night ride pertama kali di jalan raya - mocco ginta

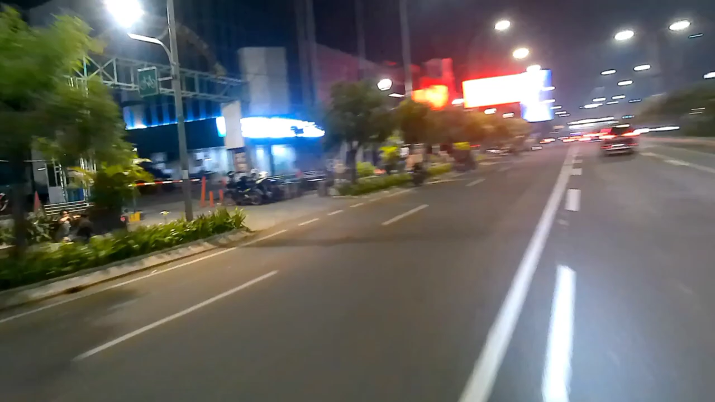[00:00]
suasana di sini mau, wih banyak orang nongkrong mau. Kita nongkrong di sini nggak? Ada nyantai ke jalur dia, nyantai mas. Hah? Mulai jalur tengah. Iya ya. Kalau mau nyantai.
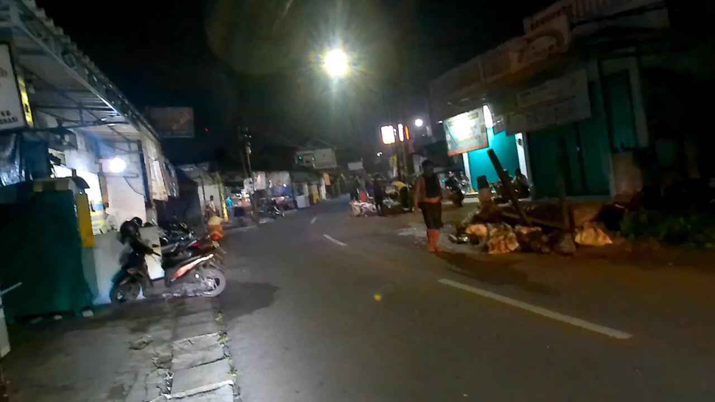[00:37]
Oke teman-teman, kita jalan lewat mulai dari jalan Dewi Sartika ya.
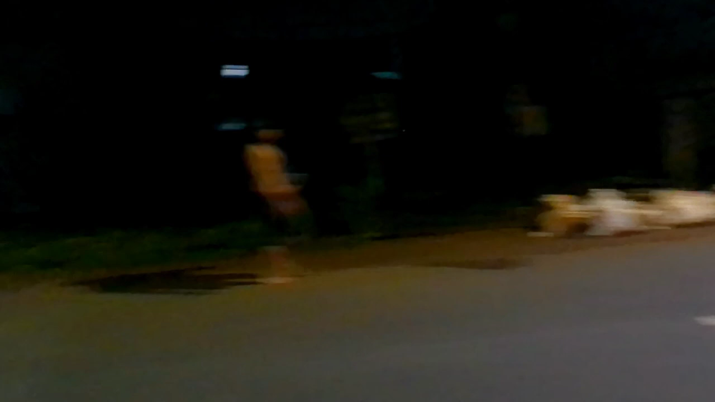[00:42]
Ini mau menuju ke jalan Leoper Sumarekon.
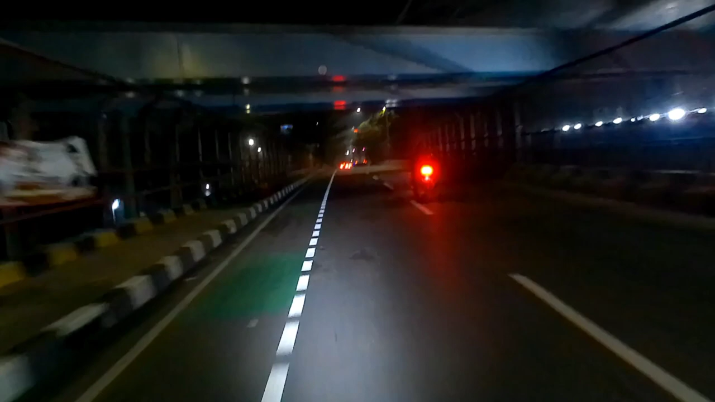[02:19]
Lancar. Lancar sekali ya. Gak tahu jalan apa di sini ya? Iya, anu arah ke Jakarta.
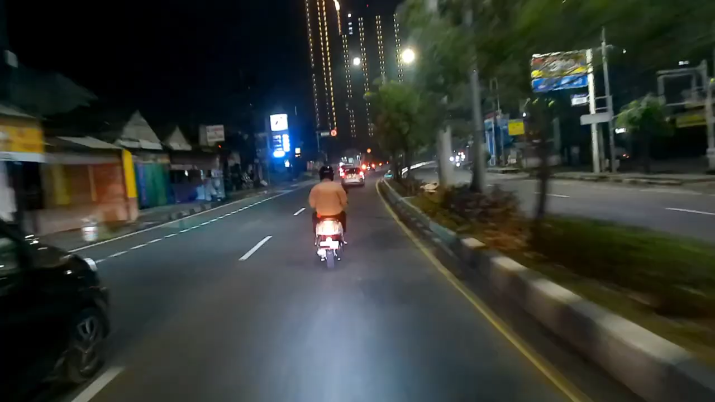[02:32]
Kita melewati jalan Ceputia nih teman-teman ya. Suasana jalan raya sini lumayan lenggang nih ya. Raja keren loh, nggak pakai ini om.
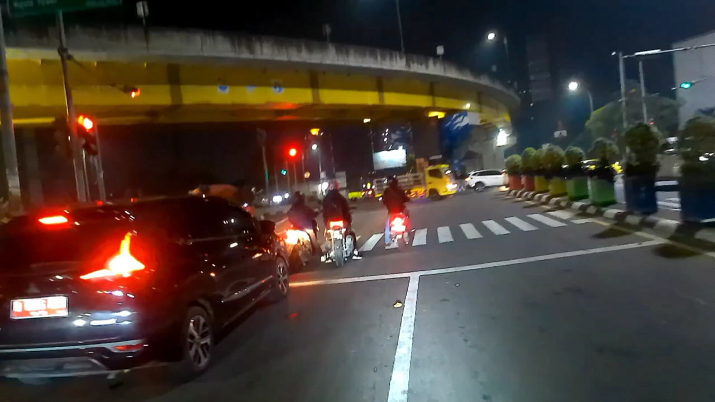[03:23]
Perempatan Jalan Cutmutia teman-teman ya. Ini kalau ke arah selatan ke arah Kota Gebang ya.
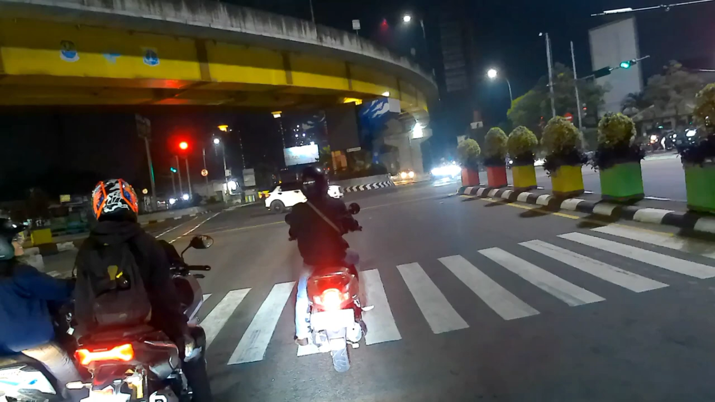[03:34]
Nanti saya akan ngambil lurus ya untuk menuju arah Playoffer.
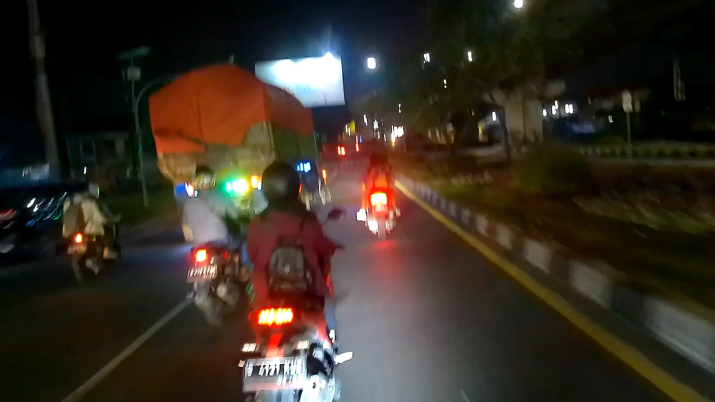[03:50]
Kita lihat yang lurus aja. Terasa tidak nyaman sekali ini di belakang. Aduh, gak pakai kacamata nih. Masuk semua ini debunya. Kenceng banget mau. Lu kuda tadi kenceng banget.
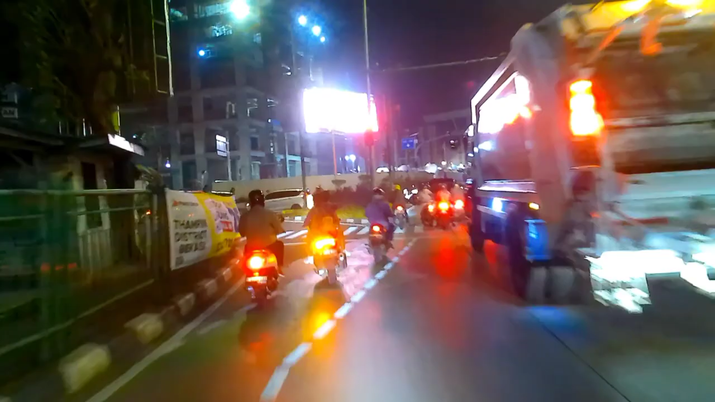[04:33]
Wah, ada di kawal dia. Banyak gedung-gedung banget buat apa aja?
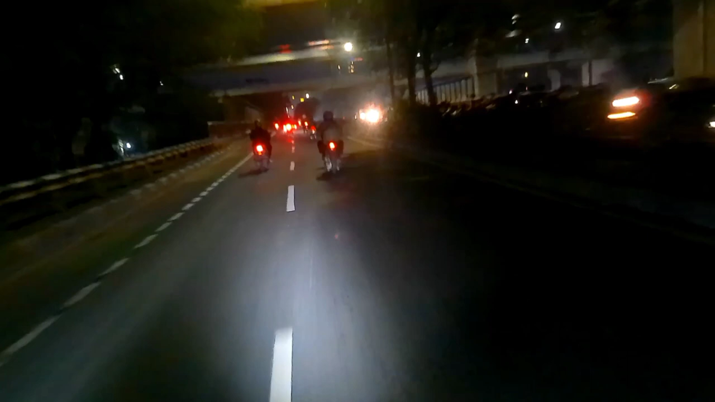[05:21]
suasana malam minggu. Banyak pemotor trek-trekan ya, oke. Kita lihat motor trek-trekan di mana nih, Mo? Kalau mau ke Jakarta kan ke sono. Iya.
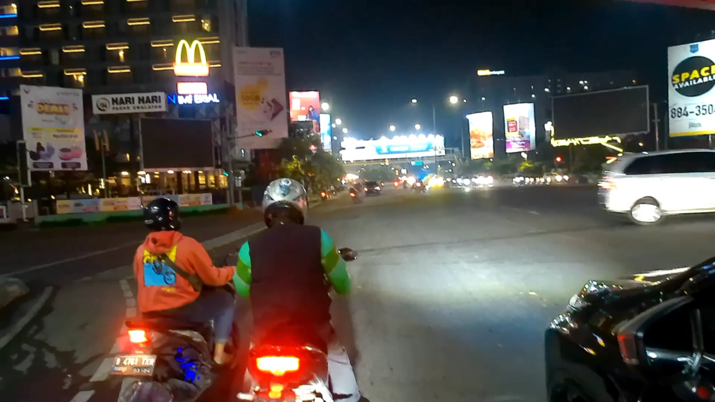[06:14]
Ini suasana malam minggu nih ya. Jam 23.30 nih. Lalu lintas masih ramai sekali nih ya. Jadi untuk menuju ke
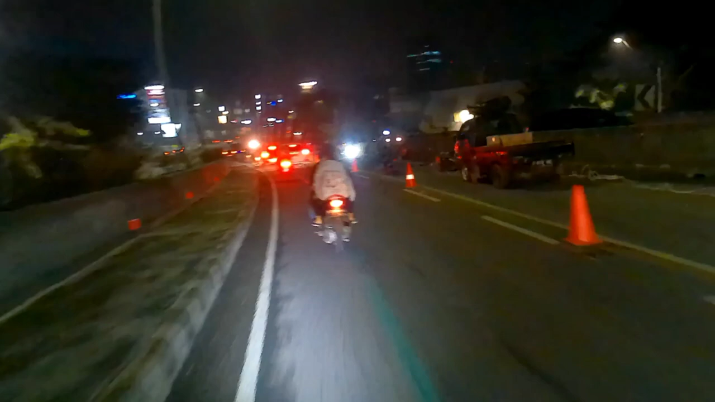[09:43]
Perbaikan jalan di flyover Sumarekon. Untuk teman-teman harus waspada. Nah, puterin ini aja ya, piramid dulu ya. Nah, piramid dulu.
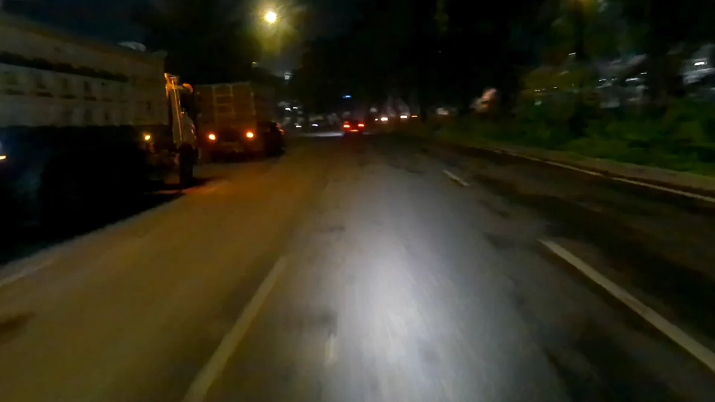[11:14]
Jalan. Orang mobil gede. Banyak mobil gede. Ini mah daripada rusak. Oh, ya buat teman-teman ya, kalau yang lagi di Summarecon ya, kitarin Mall Summarecon lagi ada proyek ya, lagi banyak mobil dam ya.
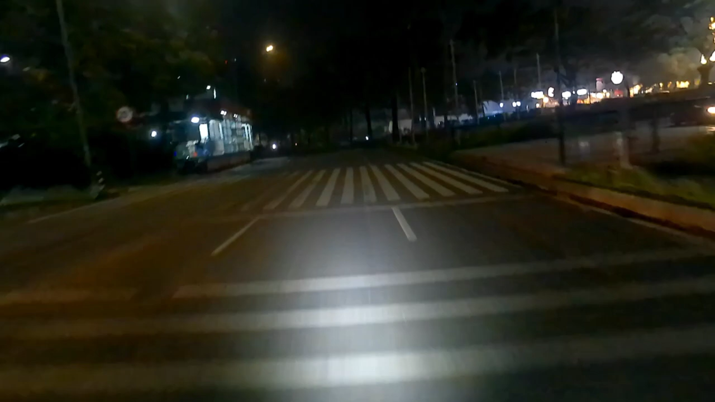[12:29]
Masih ramai sekali di sini ya.
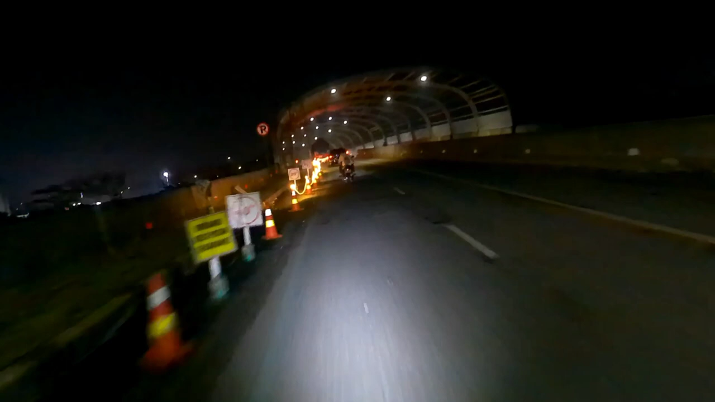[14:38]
buat teman-teman ya yang melintasin flyover Summarecon ya, harap hati-hati nih lagi dalam tahap renovasi ya jembatan flyover Summarecon.
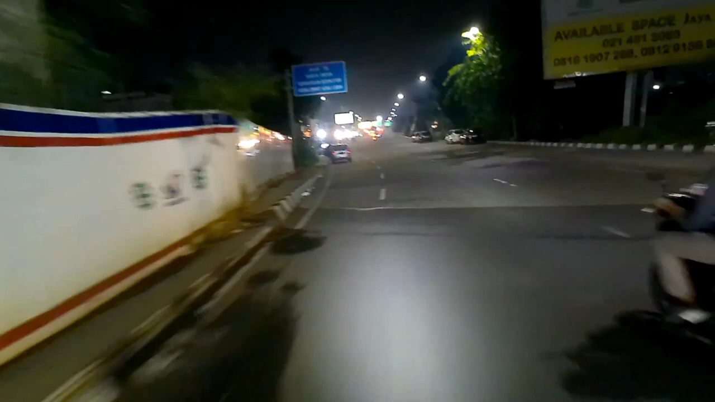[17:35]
Nah, ini gua yang bingung di sini nih. Jalan sini nih. Ini antara kiri masuk ke tol ini, Mar. Harus waspada di sini nih. Kalau ke sini masuk tol.
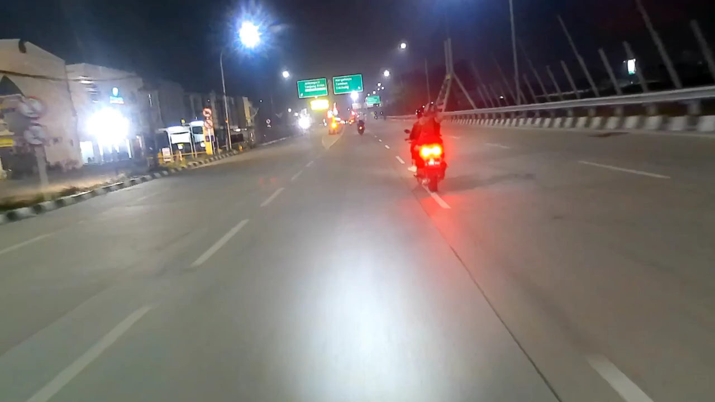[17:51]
Tol kan ke sini. Ah, iya. Enggak lewat tol. Orang mah. Anjir. Kalau lewatnya tinggal angkat ya. Iya. Yeah. Bisa kita di sono balik tuh.
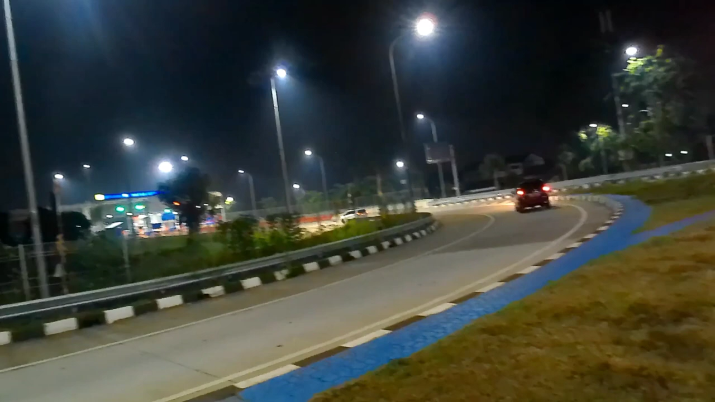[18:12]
Nah, ini teman-teman ya, ini masuk jalan apa? Jalan tol ya. Gerbang Marga Jaya. Yeah, yeah.
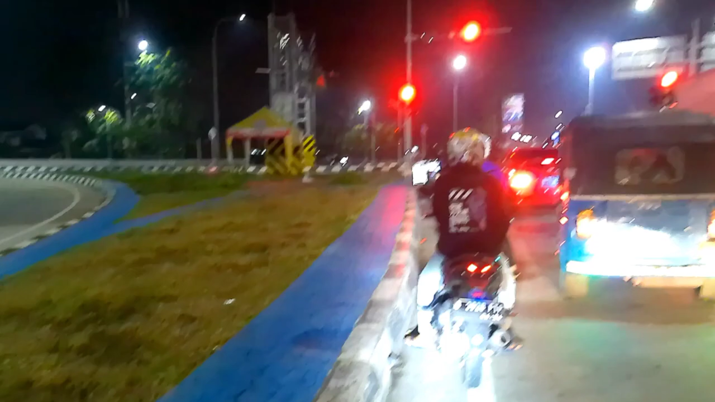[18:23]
Masih di sekitaran Jalan Ahmad Yani ya, Bekasi Barat. Ini menuju ke arah Jalan Kartini nih teman-teman. Kita lihat suasana malam minggu di Metropolitan ya. Ternyata sangat terang sekali nih.